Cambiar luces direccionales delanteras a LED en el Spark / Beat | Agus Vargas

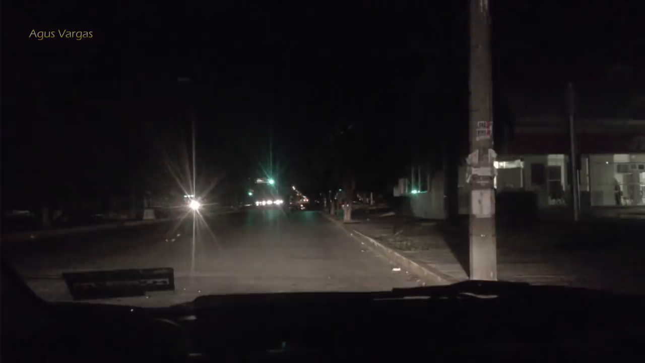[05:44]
se den una idea del alcance que tiene, estoy a 300 metros aproximadamente de ese semáforo. Y no sé si se alcance a ver allá el letrero, creo que sí. Miren, el poste de aquí, este poste de aquí, ustedes pueden ver dónde está la intermitente parpadeando. Eso puede ser adelante o atrás, es el mismo alcance ya que son los mismos LED. Y acá, por aquí donde está el semáforo en verde, ahí se ve que el letrero reflejante parpadea.